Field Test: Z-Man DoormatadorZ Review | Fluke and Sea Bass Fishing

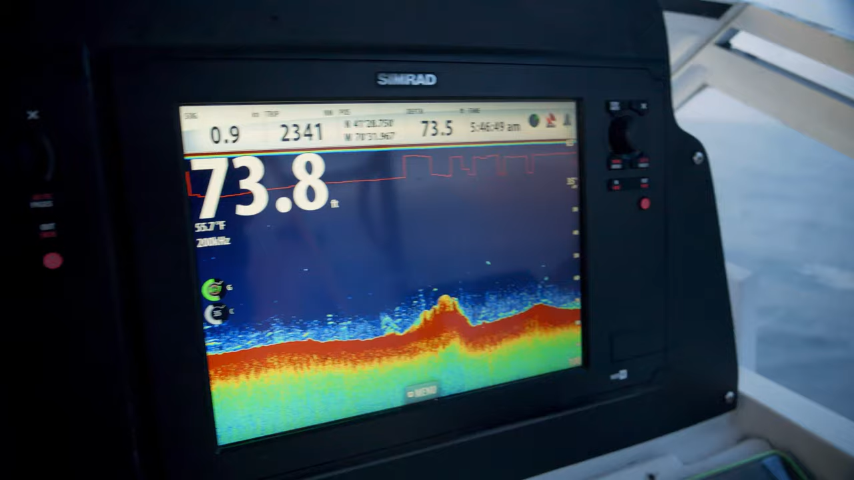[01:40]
So, essentially, we're fishing 60 to 75 feet of water. And first, you want to establish a drift, which you can see with the tracks here. I've been fishing this area pretty hard lately, and it's been very productive. There's been some nice fishing here. And when you have some tide like we do right now, the bite's been good. So, first, we established that drift by looking at our tracks so we know where to stop the boat to drift over where the fish are. And we're basically fishing a wreck in about 65 feet of water.
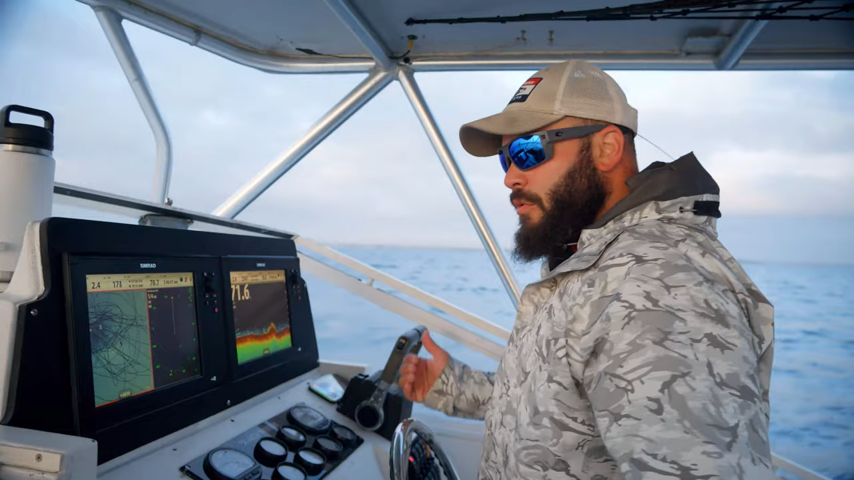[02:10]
So we're going to drop down on that and see if anybody's home. And you can see all the sea bass stacked up all around it.
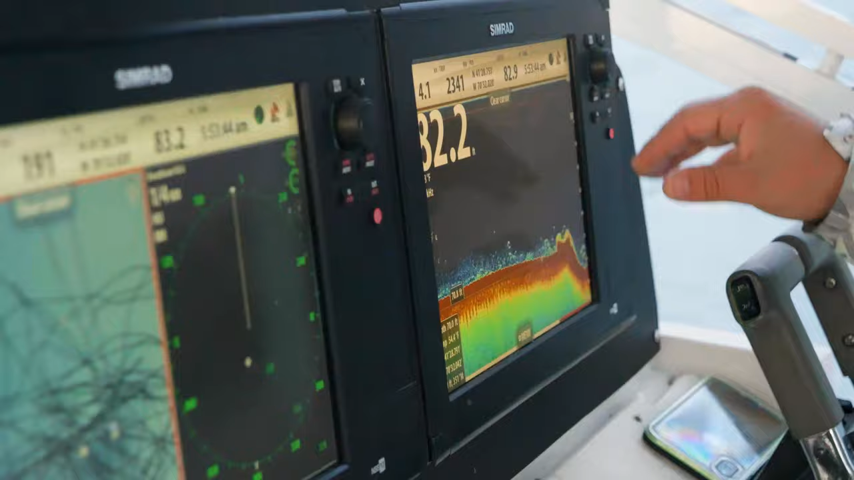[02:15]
Sea bass are one of the best-tasting fish, in my opinion. They're beautiful. They make for great photography.
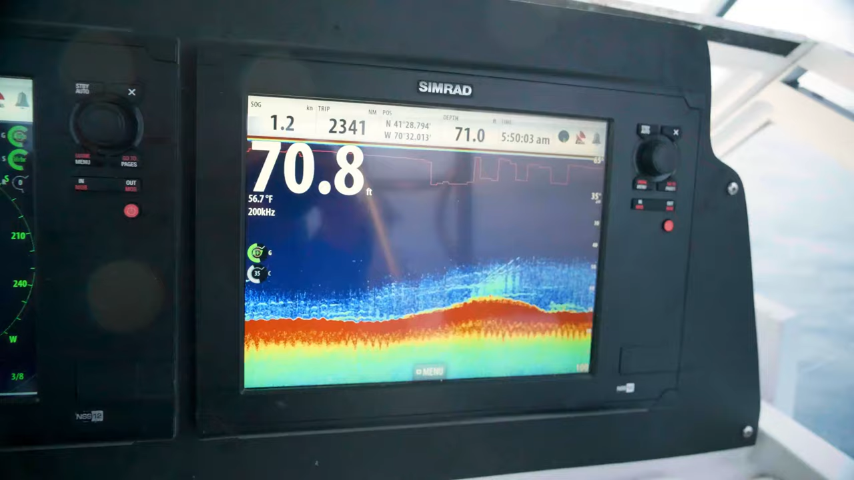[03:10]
On screen: water 56.7°F
We're still on the fish, I can see. So drop it down and try to find one of those bigger knot heads. The thing with sea bass is you always want to keep it fun.